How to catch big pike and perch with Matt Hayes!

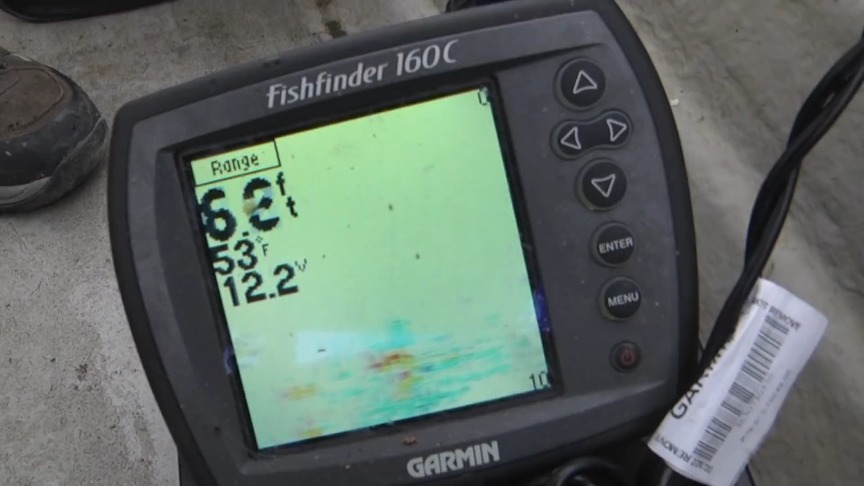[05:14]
On screen: water 53°F
We've started off in about 5 or 6 feet. There's a lot of weed there. But my suspicion is that this water is too warm for the pike to be comfortable in the shallows.